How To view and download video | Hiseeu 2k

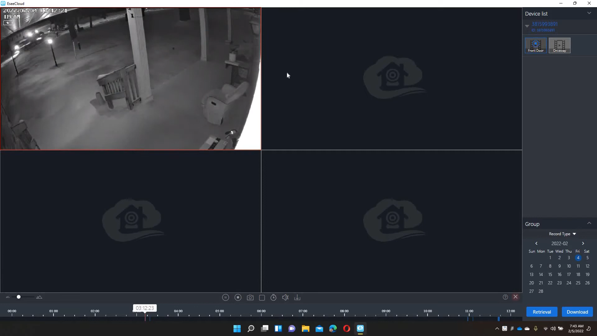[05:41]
As far as the first recording. So it's going to go back in time. It gave us 3 12 a.m. Friday morning. So that must have been the first recorded video of Friday, by the way I'm looking here. So here we have the snow plow.
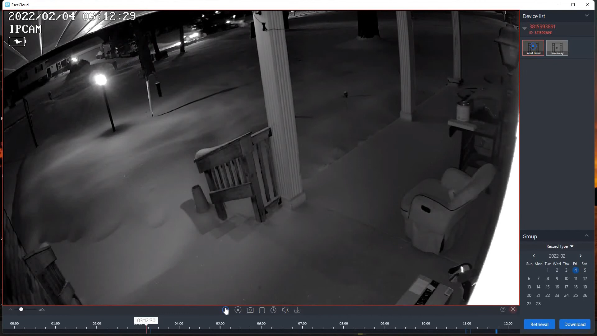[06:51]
And you can notice there is audio. And let's pretend that this was an incident. Okay we have an incident at 3 12. I need to pull the recorded video. So let's go to download down here at the lower right hand corner. Don't mind my amazon package there. By clicking download presents us with a list of all the motion detected scenes that were recorded.